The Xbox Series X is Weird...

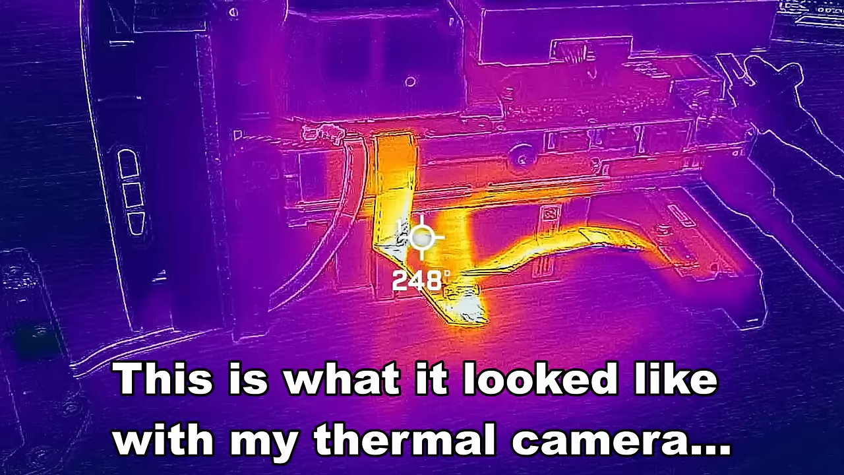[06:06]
it was like on fire Like hot to the touch When I touch it It's like boiling almost Yeah,